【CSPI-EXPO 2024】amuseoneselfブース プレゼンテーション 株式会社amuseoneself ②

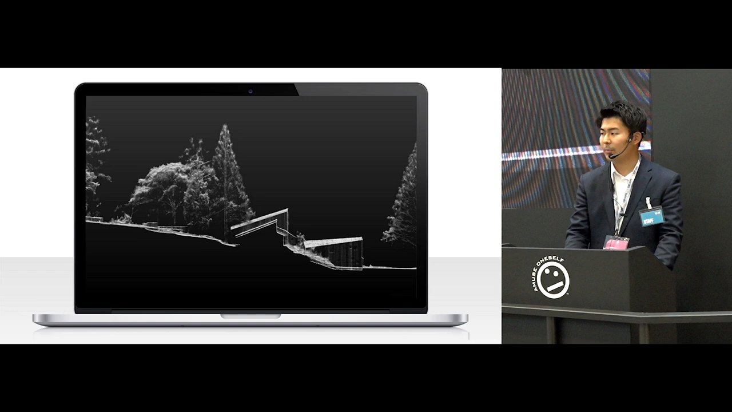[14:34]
こちらはNIRSのものになります点密度の違いは明らかです
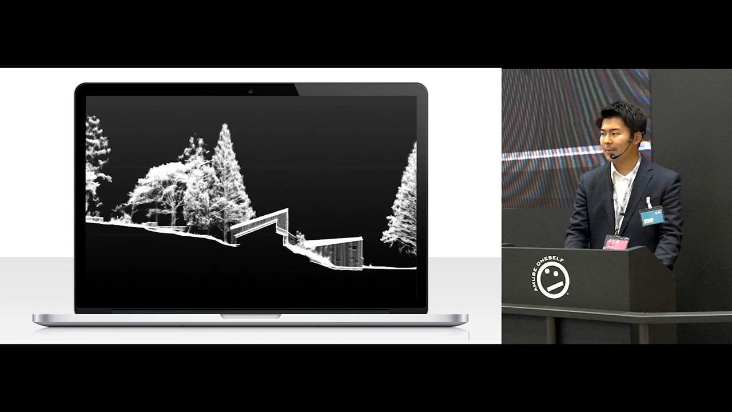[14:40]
この圧倒的な性能をDJI社のマトリス350RTKに搭載が可能なようにしました当社の調べる限りここまで軽量で搭載可能なものは他にございません